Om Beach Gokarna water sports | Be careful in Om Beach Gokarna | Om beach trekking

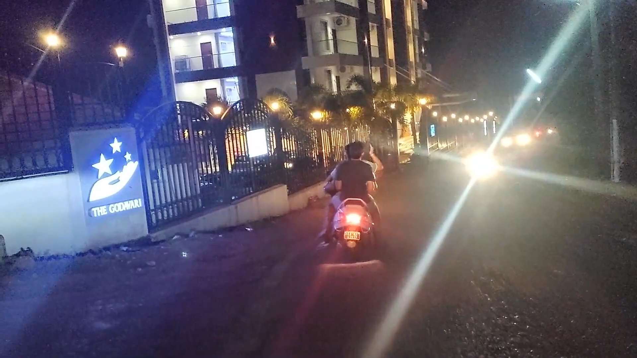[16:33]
प्लस इतना नैरो रोड है कि बाइक चलाने में भी आपको डर लगेगा, इसलिए एक कार चली जाए तो यहाँ पे रास्ता ही नहीं बचता है दूसरे बाइक के लिए।